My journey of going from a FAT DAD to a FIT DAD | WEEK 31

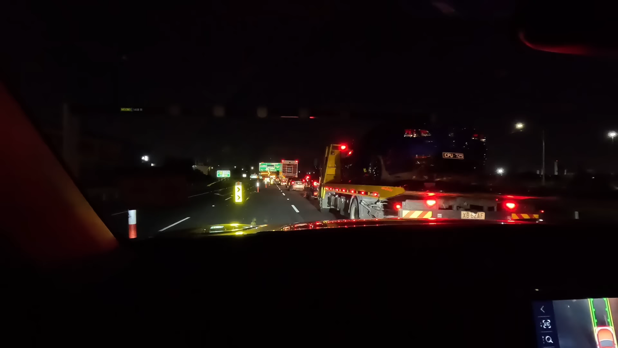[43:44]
Bloody roadworks, mate. Look how busy it is. Look how many. Look at them. Yeah. It is what? Almost 11 p.m.